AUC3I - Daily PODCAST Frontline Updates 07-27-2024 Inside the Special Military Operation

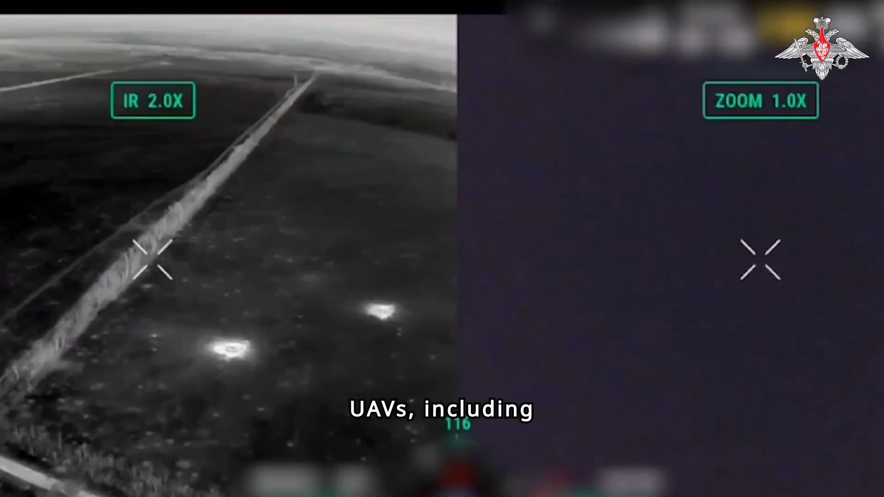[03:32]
including those operating outside the Special Operations Zone.
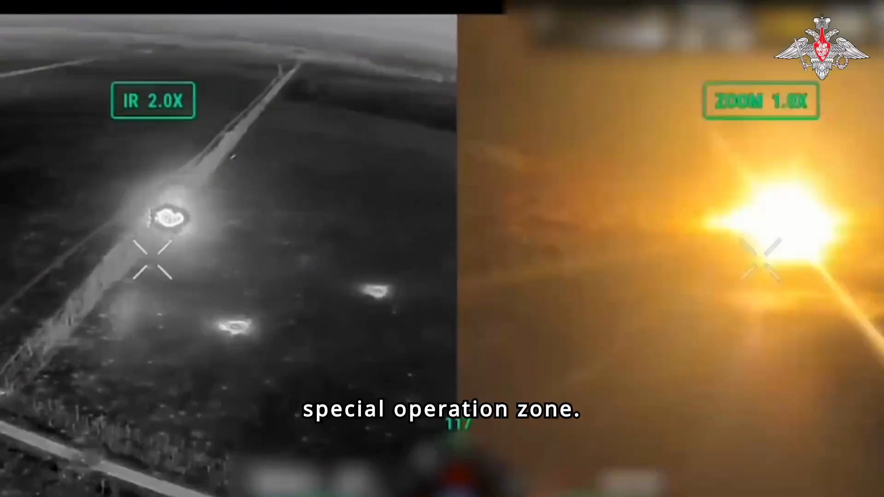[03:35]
This has been crucial in maintaining the security of our forces and minimizing the impact of enemy air capabilities.